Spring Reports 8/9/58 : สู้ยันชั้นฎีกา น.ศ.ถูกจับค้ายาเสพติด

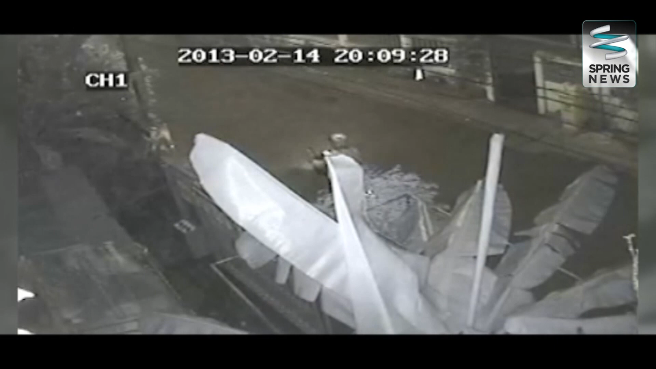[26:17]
แจ็คเก็ตสีขาวและสวมหมวกกันน็อกขับผ่านช่วงเวลาประมาณ 20:09 นาที
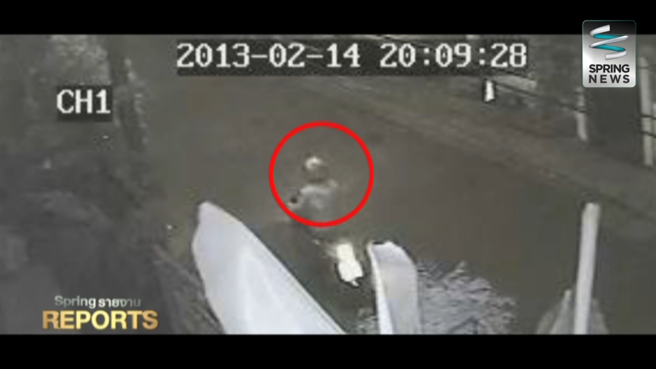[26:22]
จากนั้นทีมข่าวขับรถไปตามเส้นทางโดยผ่านมัสยิดและส